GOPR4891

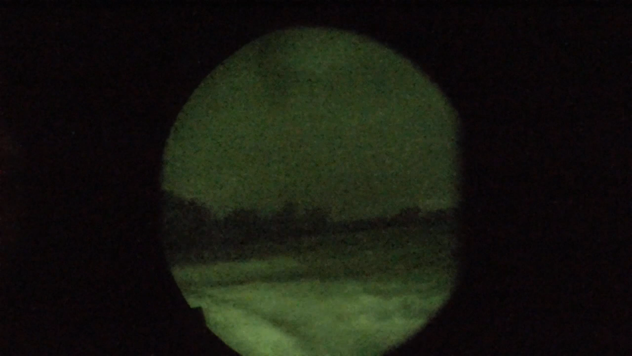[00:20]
Get the pressure off.
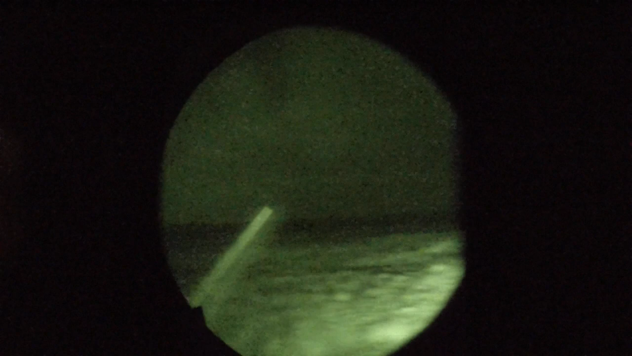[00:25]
All right, hold up. Hold up, James. Get the pressure off against that eyepiece to look through it.
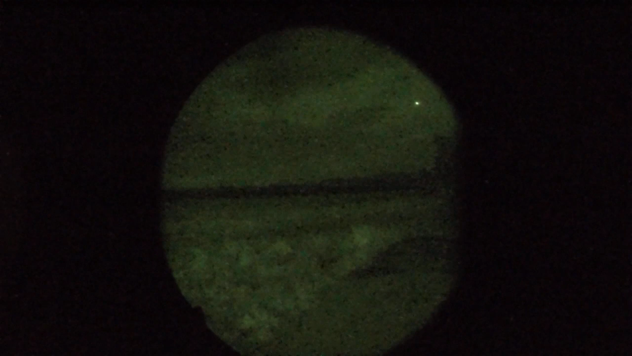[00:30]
And that dot's dead on 50 yards. And it's pretty much good to about 150.
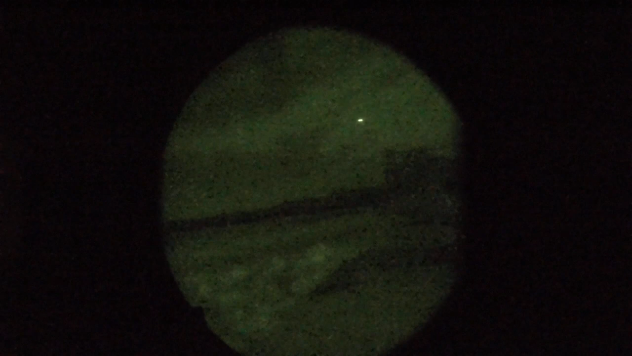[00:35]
Holy shit. Yeah, I would pick out the closest one.
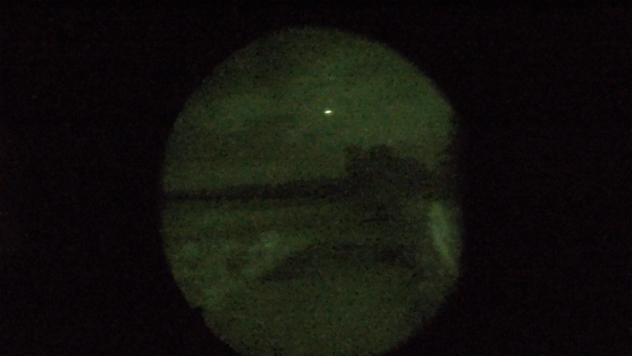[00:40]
And I can't see it. Pop them. Where they at? You might want to stand up to get a little bit more clearance off them. Get comfortable, yeah. Where they at, you know? Alkazin has a thermal now. I can't really, I think they're about 2 o'clock, 1:30. Yep.
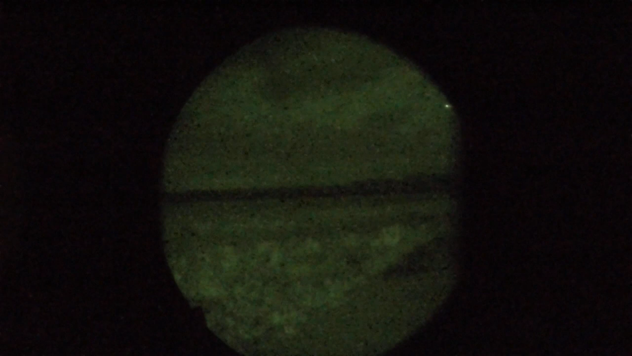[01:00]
Is there any straight to our right, Trent? I see one right here. Right in front of us. See the laser? Oh, Lord. Good?
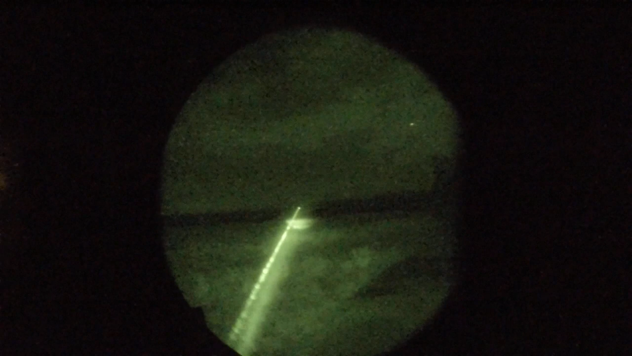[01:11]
Nate, you're staying sitting down?
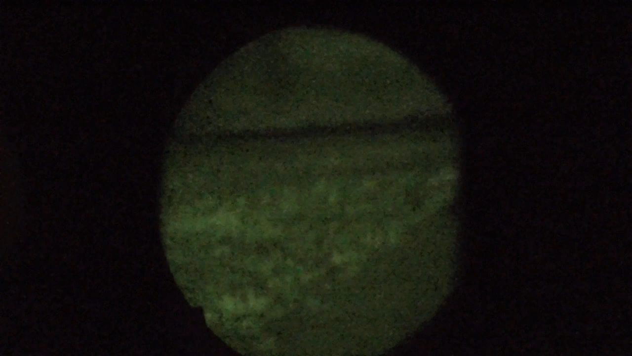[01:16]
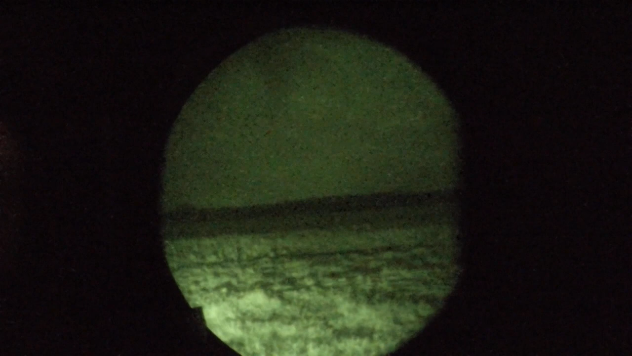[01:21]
Smoke them. Fuck them, yeah. Hit. Got him. Pick
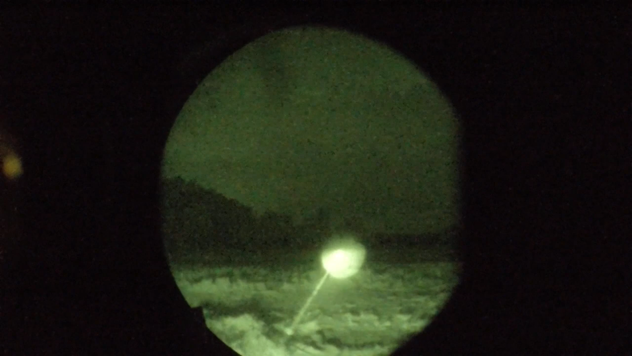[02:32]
Hold on, right here. Why isn't he running yet? I fucking love that. Oh man, that ate him up.